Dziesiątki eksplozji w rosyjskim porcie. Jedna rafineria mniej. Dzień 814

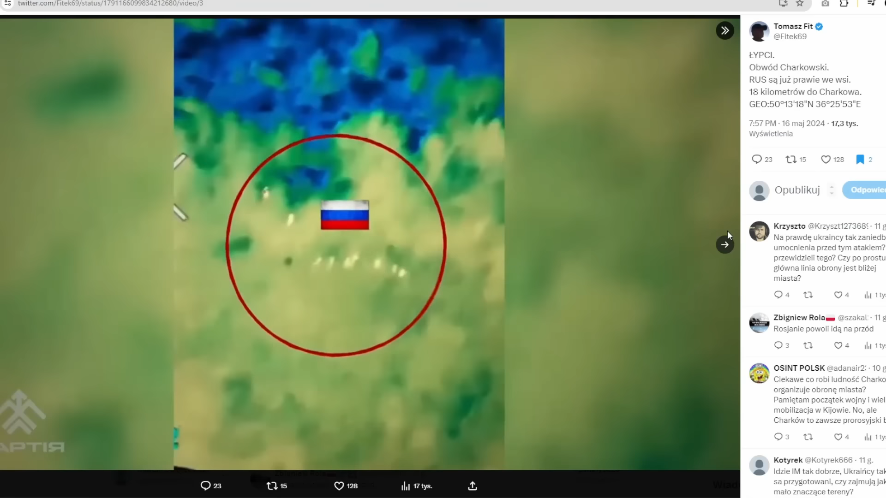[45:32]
Tutaj jest geolokalizacja, tutaj jest grupa żołnierzy rosyjskich widziana w termowizji.
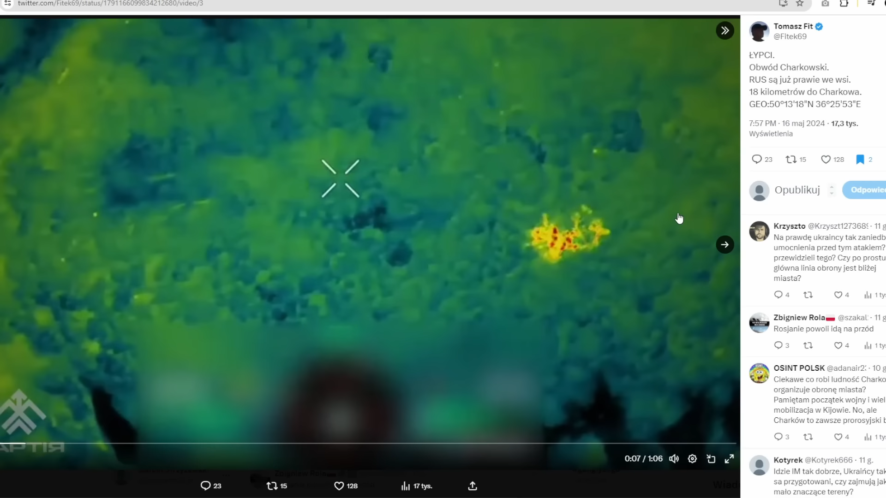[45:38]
Najprawdopodobniej była to po prostu niewielka grupa, która gdzieś się prześlizgnęła w dziurawej ukraińskiej obronie.